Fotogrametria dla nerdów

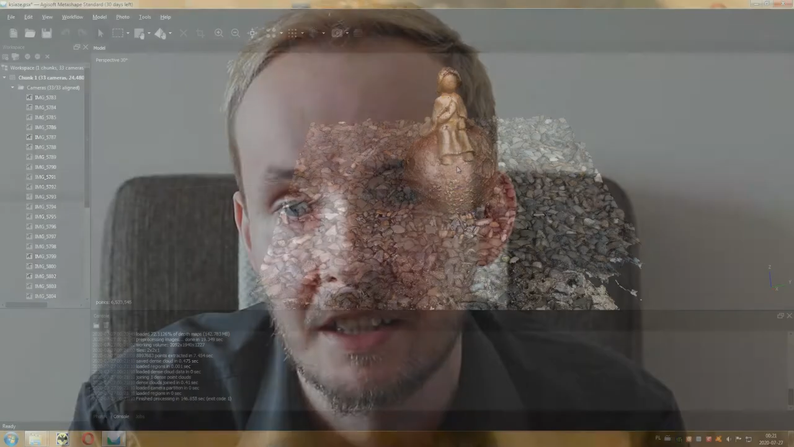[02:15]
a czasem nawet kilka dni. Komputer stworzy chmurę miliona punktów w przestrzeni.